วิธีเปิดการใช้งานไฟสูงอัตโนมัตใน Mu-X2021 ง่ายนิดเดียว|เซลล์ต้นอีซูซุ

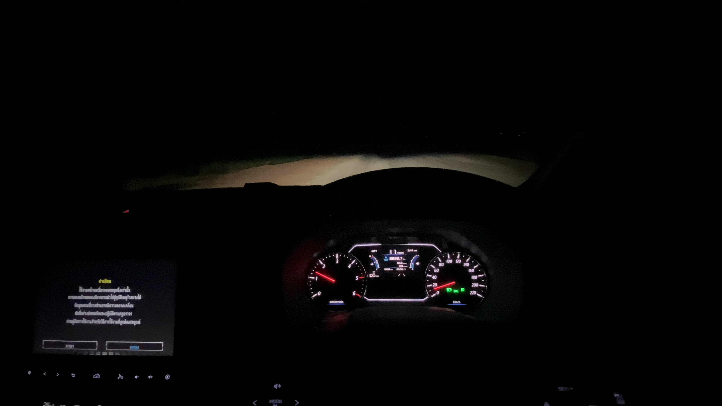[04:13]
ซึ่งแบบนี้แหละที่มันทำงานนะครับ แต่มันก็จะมี เงินใคร ของการทำงานอีกนี้ครับ
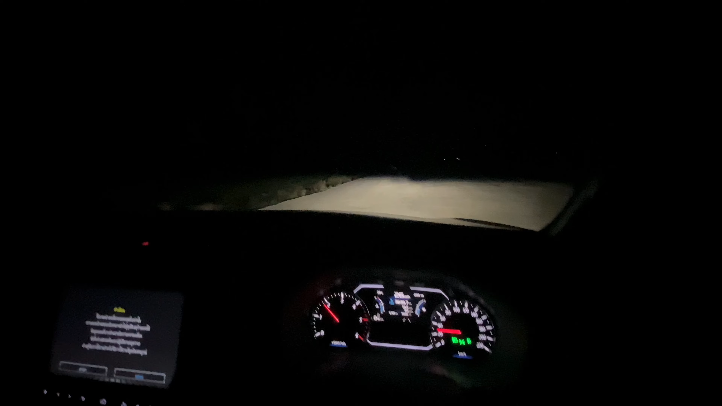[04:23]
ดูซิ เขาจะดับลงไหม นี่ ดับลงให้อัตโนมัติ เห็นไหมฮะ อ่ะ นี่นะครับ อ่า เดี๋ยวเราอีกนะ พอเวลาที่เลยรถ Motorside ไป เป็นไง นี่ขึ้นให้อีกแล้ว นะครับ
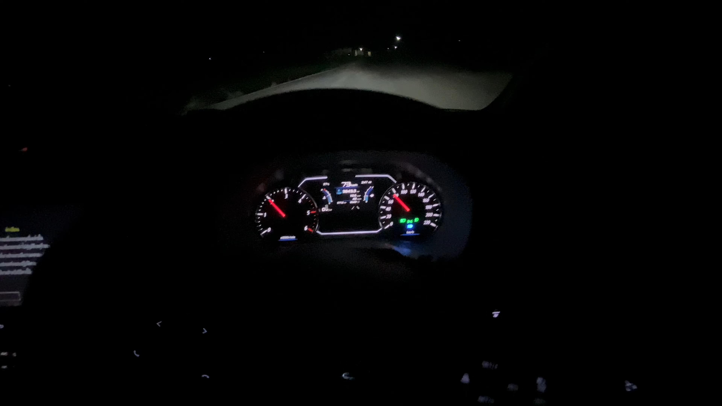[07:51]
นะ จริง ๆ แล้วว่า เขาจะ ทำการที่ความเร็ว 40 กิโล米ตรขึ้นไป ขอโทษทีครับ 160 กิโล米ตรขึ้นไปนะครับ ถ้า จับได้ว่า ไม่มีรถสวนมา ไม่เห็น ร่ำแสงไฟ เขา ก็จะ ไม่ทำงาน ดูซิ ว่าจะ ตามทันไหม นะครับ เพราะเวิ้ะ เราดู แต่เห็น แต่ที่ ร